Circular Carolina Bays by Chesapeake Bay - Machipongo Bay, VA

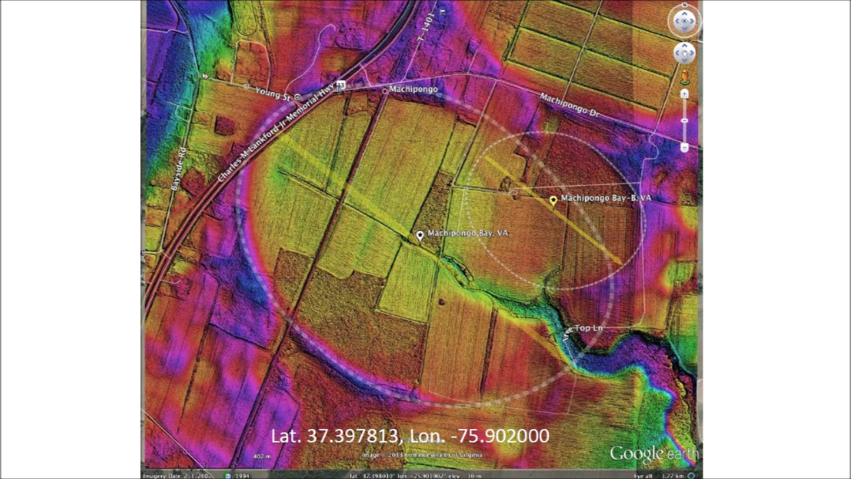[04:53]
The bay is mostly open farmland, supported by both a natural drainage channel running toward the east and an extensive network of drainage channels leading to the natural channel. A railroad track runs across the bay while US Highway 13 goes across the northwestern rim.